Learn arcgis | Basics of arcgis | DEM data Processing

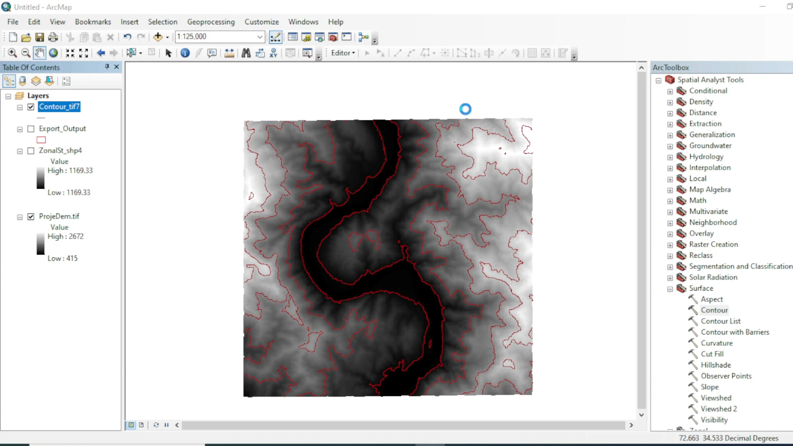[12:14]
okay you can go to properties and label the features on this layer so now you can see here these contours are actually representing uh the elevation values so now
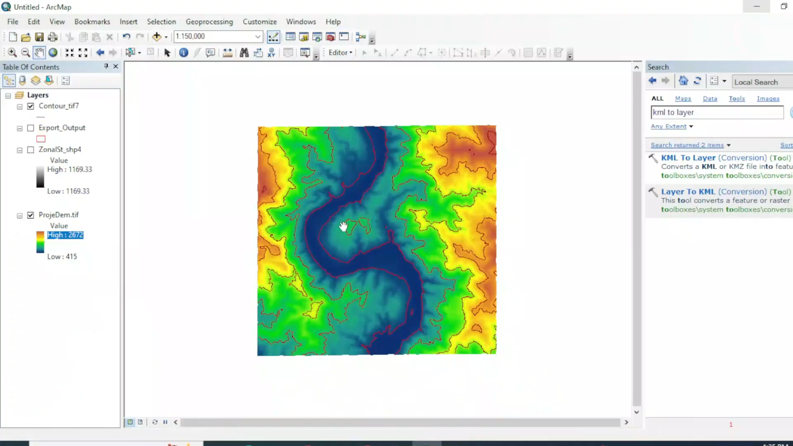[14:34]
and now we will see that how can you visualize this raster dataset the dem data in 3d view view in arc
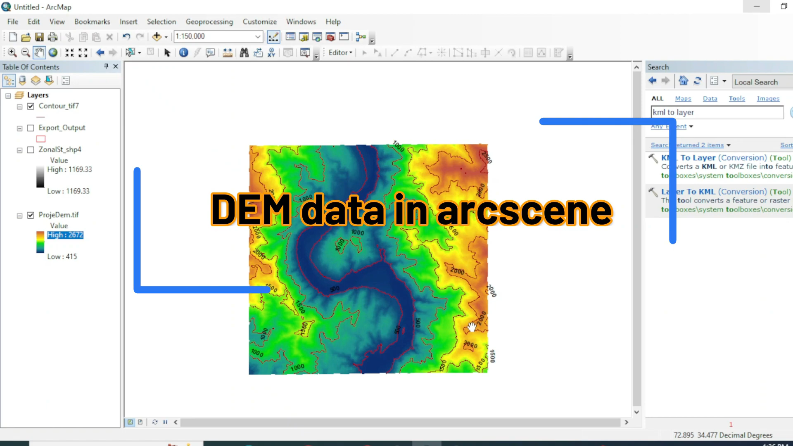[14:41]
scene so for this you will go to your arc scene open your arc scene
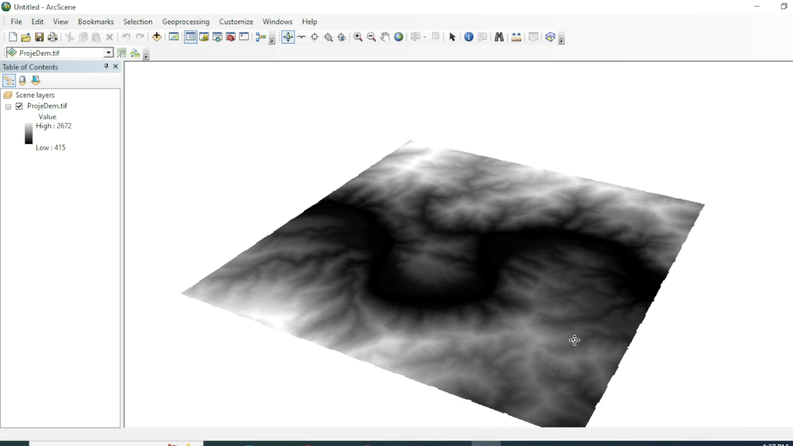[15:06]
representation of this data set so for making a 3d uh okay for making a 3d view uh just change the similarity